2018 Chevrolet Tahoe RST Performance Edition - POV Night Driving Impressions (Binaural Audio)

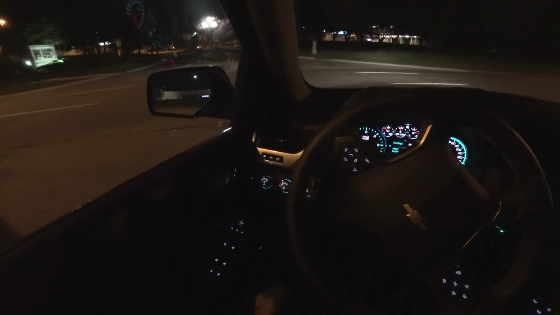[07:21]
I mean, you can just, you can fit anything in these things. They can tow 8,000 pounds. Um, it's a nice, nice package. One thing I have noticed is a little bit tough to see in the dark here. But, um, maybe we can turn on the light. But the steering wheel feels quite a bit off center from where your seat is. Or maybe the steering wheel is centered, but the seat isn't. As you can see here, my legs are a little bit off the driving position. And, uh, that just took, it's just something that I noticed immediately when getting into the truck.
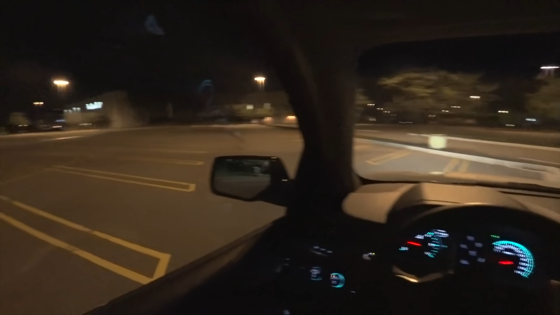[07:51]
And then I haven't really, it hasn't really bothered me, uh, in the last few days that I've been driving this around, but just something to note. Um, I've noticed that in the Camaro and a few other vehicles, uh, as well. So there's a lot to say about this thing. Um, from a performance standpoint, you know, it's not a track Hawk.